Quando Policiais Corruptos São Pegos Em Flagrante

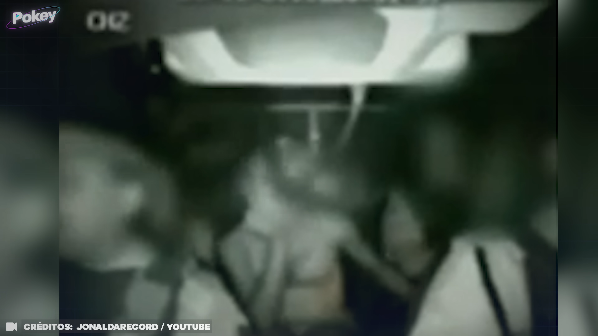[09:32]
após um vídeo que mostra os três agentes namorando dentro da viatura em horário de serviço.
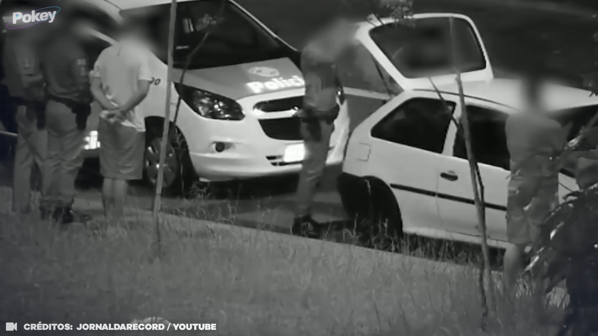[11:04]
mostram que os próprios policiais militares colocaram a droga dentro do carro do rapaz, com a única intenção de prejudicá-lo sem nenhum motivo.
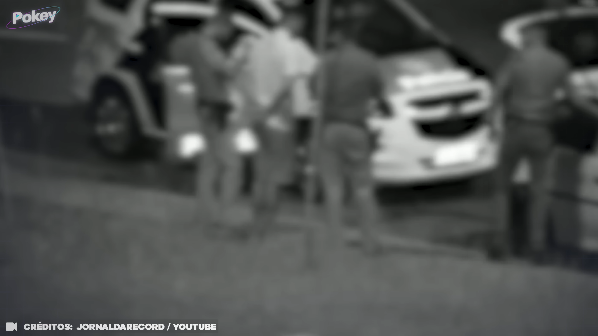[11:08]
As imagens mostram que depois de parado na blitz,
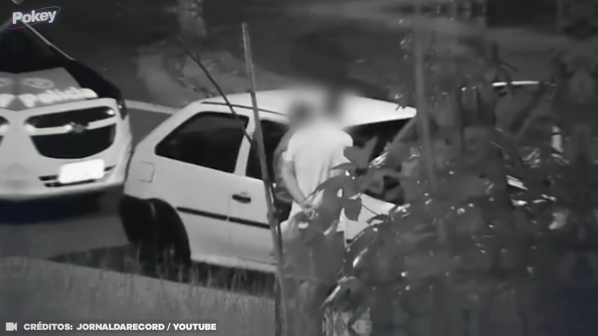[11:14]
Douglas tem o carro revistado uma vez, não acham nada, mas ele permanece no local.
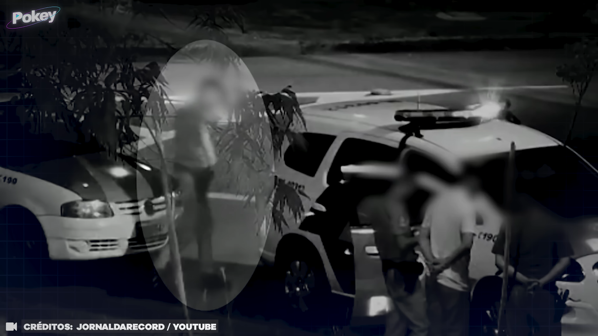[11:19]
Logo depois, uma outra equipe chega e um dos policiais pega algo volumoso na viatura e leva de forma escondida até o carro.